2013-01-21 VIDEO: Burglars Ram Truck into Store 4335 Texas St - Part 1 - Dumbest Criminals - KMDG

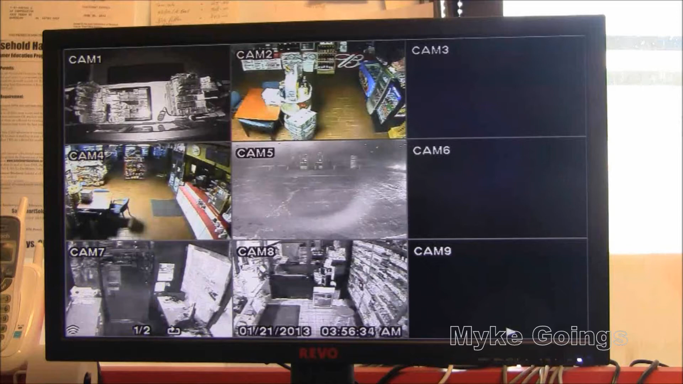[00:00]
Coming in. Wow. Jeez. Yep. And then. Dumb shits. Right in front of the camera. Then they left their cell phone in there. And then here they're taking the machine out.